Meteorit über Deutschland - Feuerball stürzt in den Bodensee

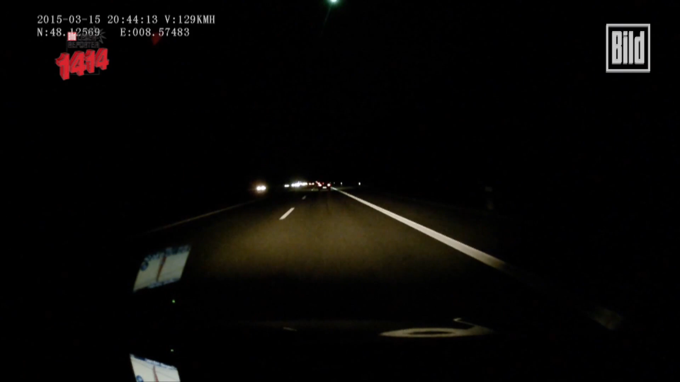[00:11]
Am Himmel taucht eine mysteriöse Feuerkugel auf, erhellt kurz die Nacht und verschwindet wieder. Zum Glück filmt Bild-Lesereporter Christoph Schulz das Phänomen mit seiner Onboard-Kamera.